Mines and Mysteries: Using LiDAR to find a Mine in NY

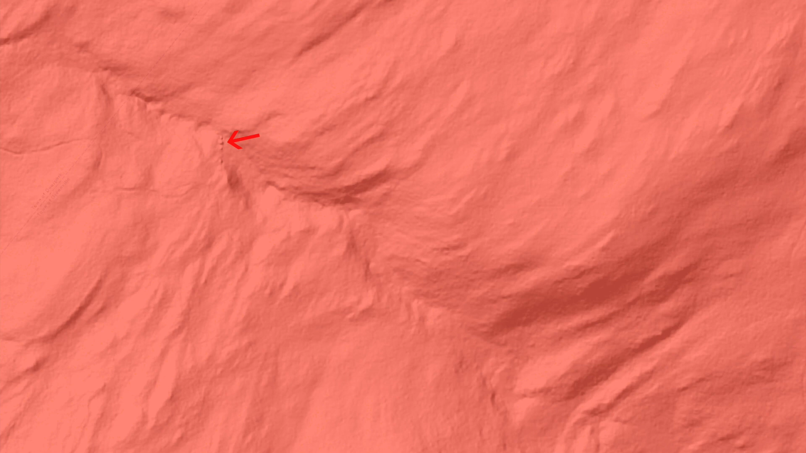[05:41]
but it's actually just natural depressions and boulders caused by the stream channel here so um everything else today was man-made this